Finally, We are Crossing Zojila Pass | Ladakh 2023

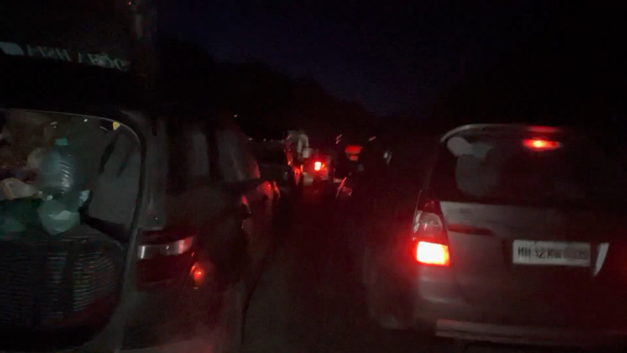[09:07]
बराबर हो गई यह लोग आए और हम लोग पहले आए लेकिन ठीक है देखेंगे इनों एक्स्ट्रा